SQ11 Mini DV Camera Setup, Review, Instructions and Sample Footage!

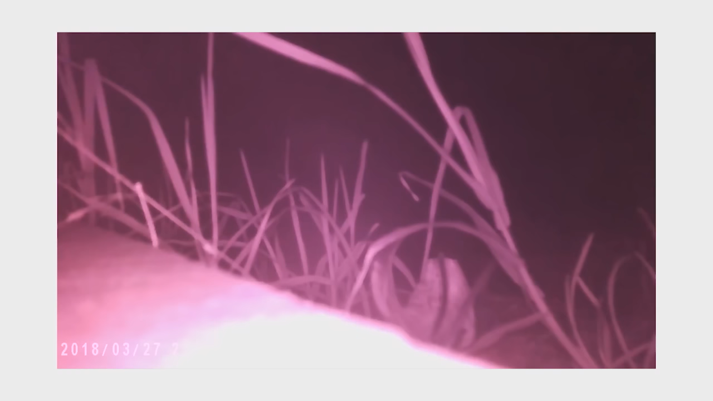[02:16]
This camera can actually shoot in the night like in darkness it's got a night vision mode so let me quickly show you how to activate that.